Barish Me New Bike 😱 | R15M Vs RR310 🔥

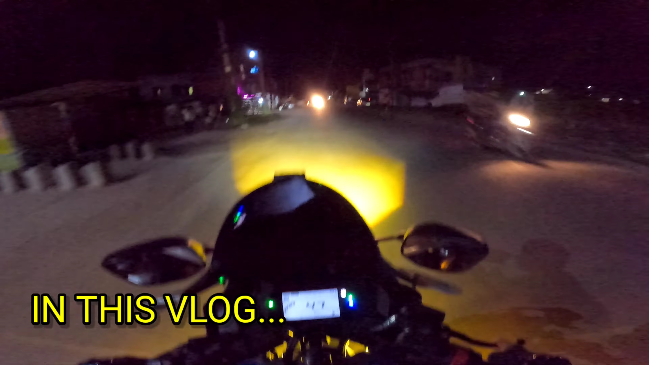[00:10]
इसको आपर में डालेंगे तो थोड़ा दूर जाएगा और वाइट वाइट लाइट हो जाएगा पूरो तो है गाइस वालकाम बैक
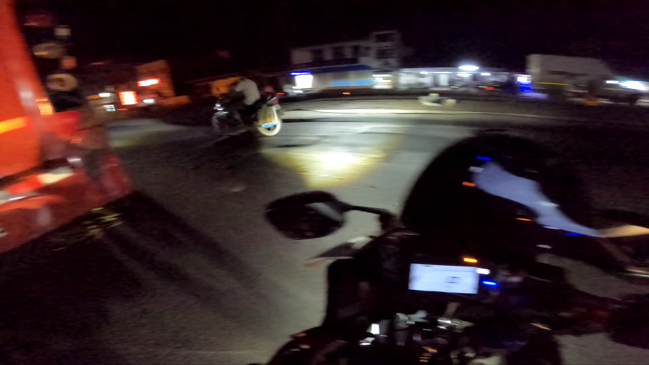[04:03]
है वहाँ रात हो गया तो हम लोग जो है भी जा रहे हैं घर के तरफ तो ब्लॉक चूट करते हैं बहुत रहात हो गया आज 수� pear
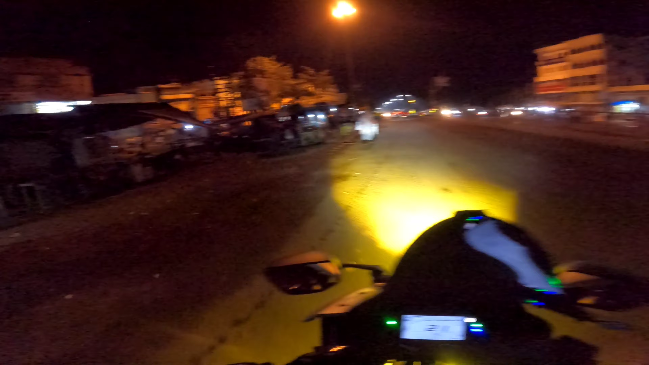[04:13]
लोक सा हुआ के फरस्ट से में Ivile जलता है ठीक है और इसको आपिर में टालेंगे तो दुर जाएगा और वाइट
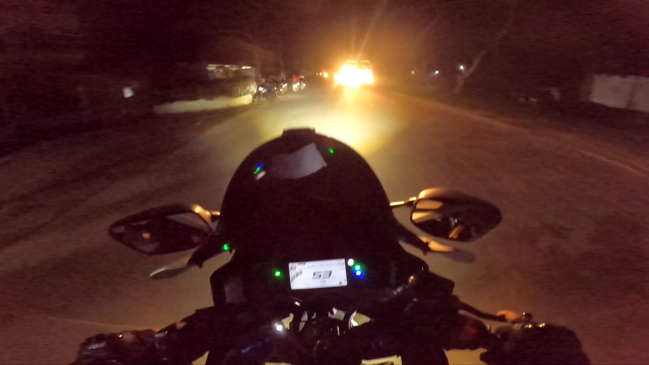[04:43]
क्यमने सब एक आर में देखा हैं जो है एक साफिंगोर आर αλλά में देखा इंद सब और दूसरा एक लगाया वह असी हजर का मतलब दो लग 20,000 का मतलब अपरा गाड़ी का जितना कीमाते वह उतना तो फॉक लाइड लगा लिए हैं वह बड़ा यूटूबर है अर्णिंग भी बहुत ज्यादा है तो लोग लगाना उनके लिए पॉसिबल है ठीक है और